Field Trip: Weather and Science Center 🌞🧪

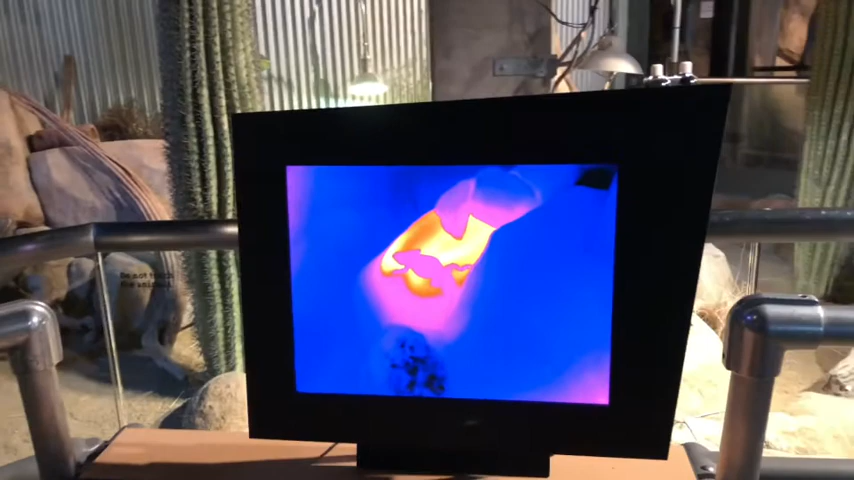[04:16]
It's a lizard. And it's on a rock.
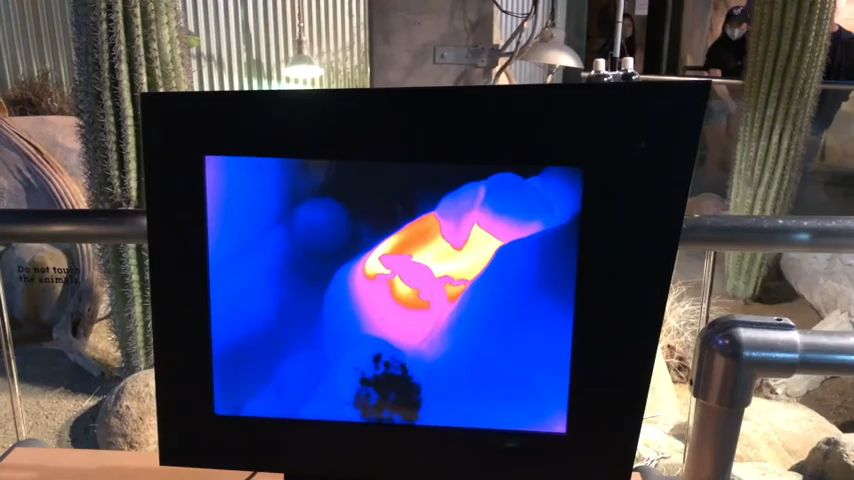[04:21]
You can see that the rock around it is yellow and red, which means it's really hot.